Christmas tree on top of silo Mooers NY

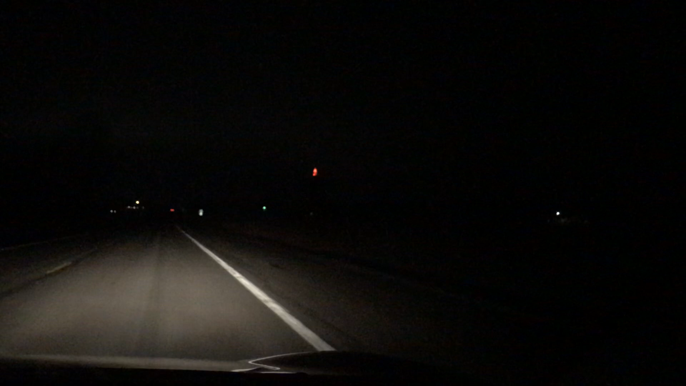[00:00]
this is one of our favorite things. It's a Christmas tree on a silo. So see in the not in the western silo. Route 11, Mooers.